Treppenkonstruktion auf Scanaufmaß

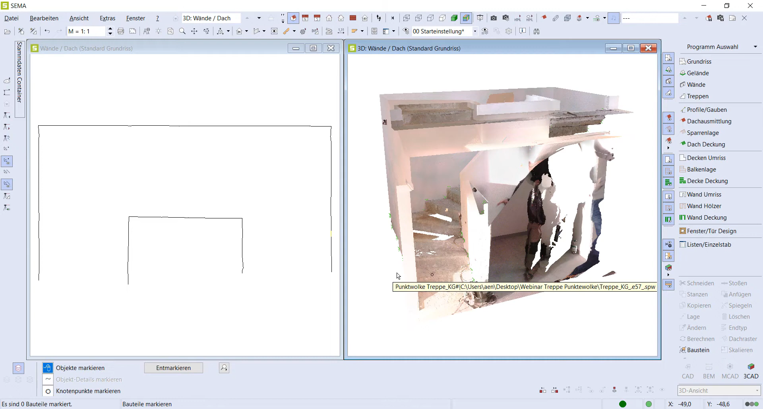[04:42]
Wenn der linke und rechte Lauf dann soweit passen, geht es im nächsten Schritt weiter mit der Betonstufe.
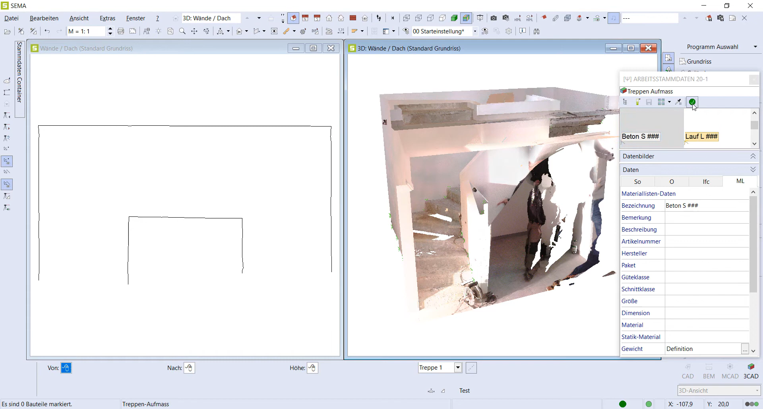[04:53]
Dieser Vorgang ist eigentlich der gleiche wie beim Beton links oder Beton rechts. Es ist hier auch immer wieder eine Abfrage der einzelnen Punkte.
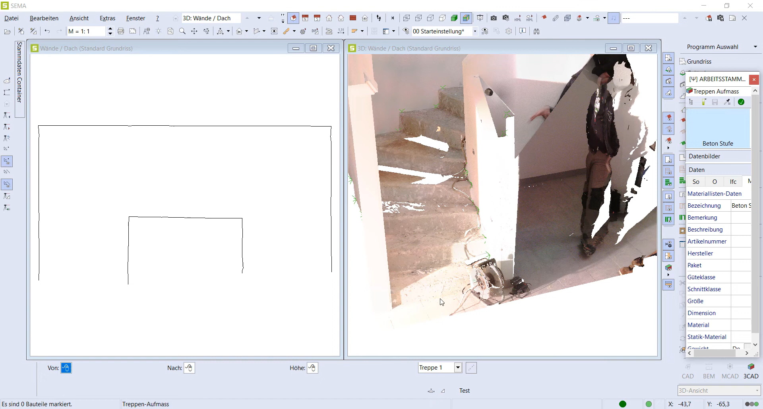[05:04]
In diesem Fall ist es immer eine linke Seite der Stufe, eine rechte Seite der Stufe und die Höhe der Stufe. Man könnte das auch nacheinander machen,
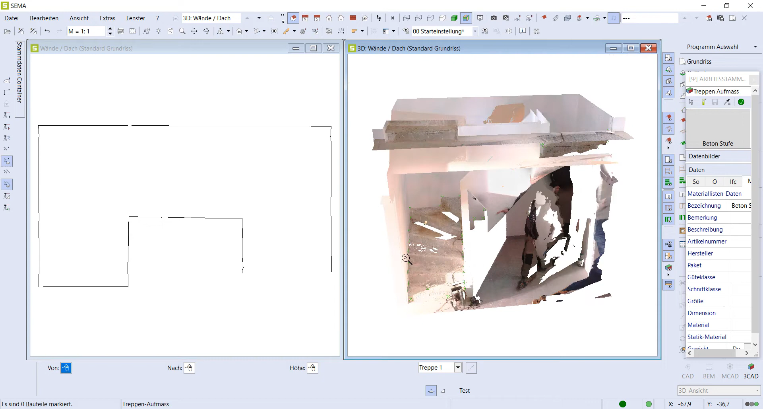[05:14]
dass man zum Beispiel erst die Betonstufenvorderkanten zuerst macht und dann im zweiten Schritt die Höhen oder zuerst die Höhen und dann die Vorderkanten. Wir werden das jetzt aber in einem Step durchziehen. Wie gesagt,
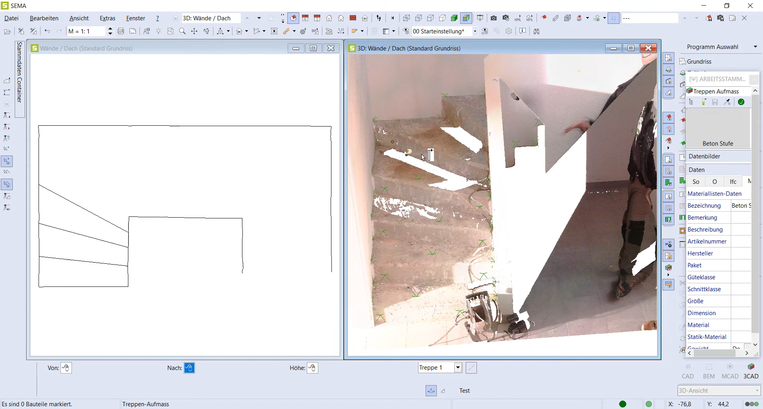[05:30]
ich wähle hier auch immer einen Punkt in der jeweiligen Ebene an und erzeuge mir somit für jede Betonstufe das jeweilige Aufmaß.
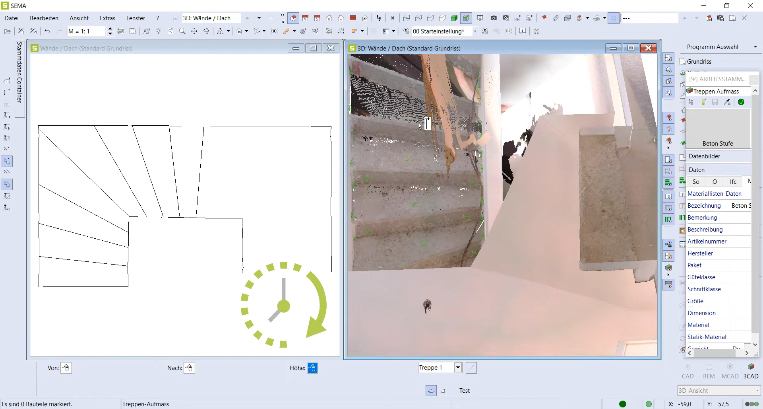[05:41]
Wir sehen es jetzt hier auch, wie auf der linken Seite des Bildschirms die CAD-Linien erzeugt werden. Und das mache ich sozusagen für jede einzelne Stufe bis nach oben.
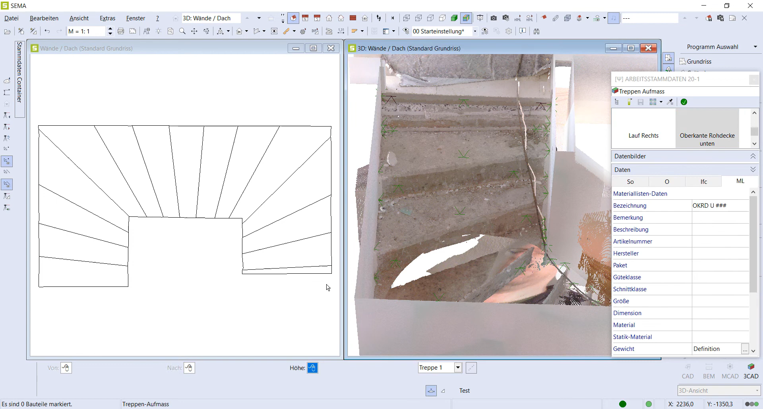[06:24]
Das wäre in diesem Fall der Beginn der Fliese oben. Und wenn wir diese zwei Punkte gewählt haben, sehen wir gleich, dass die Kontur oben geschlossen wird. Und dann fehlt uns noch eine Oberkante Rohdecke unten. Das definiert sozusagen, wo die Treppe dann schlussendlich startet.
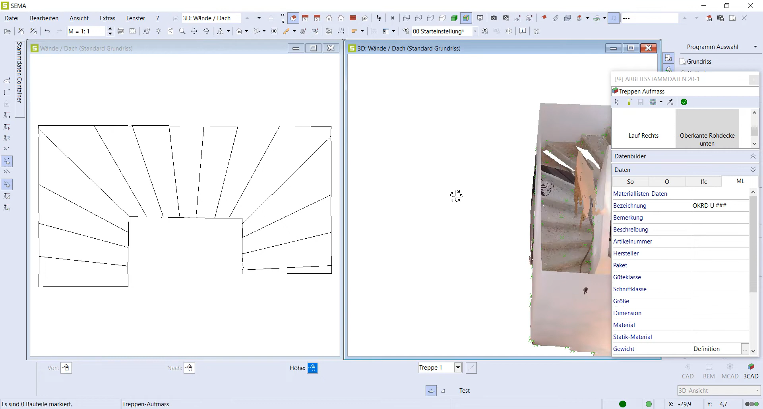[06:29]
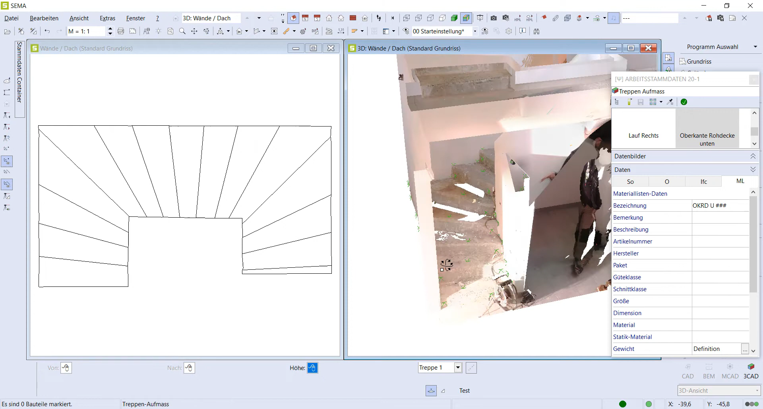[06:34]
Diesen Punkt setzen wir jetzt hier unten am Fußboden noch. Das ist auch wiederum die Fliese vom Gang hier unten. Wenn wir das dann gemacht haben, geht es eigentlich im nächsten Schritt darum, zu prüfen, ob unsere Eingaben alle passen. Dazu haben wir hier eine Testumgebung.
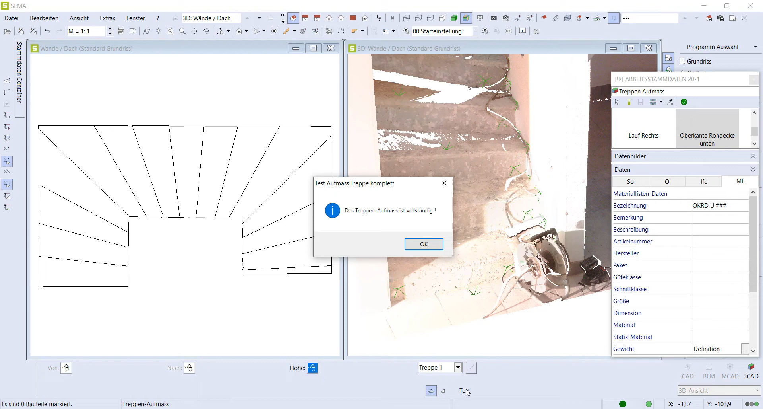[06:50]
Ich kann hier den Test anwerfen. Und wenn es immer dann sagt, dass das Treppenaufmaß vollständig ist, sind wir hier eigentlich soweit fertig.
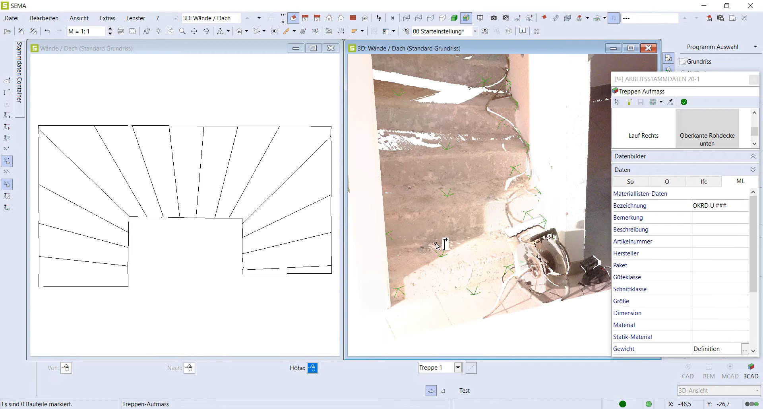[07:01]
Sollte hier irgendwas fehlen, wird SEMA hier mal eine Mitteilung bringen, dass das Treppenaufmaß unverständlich ist. Und es wird sogar gesagt, wo noch was fehlt. Wie gesagt, wenn das dann alles passt, geht es eigentlich nur noch darum, die Treppe dementsprechend reinrechnen zu lassen.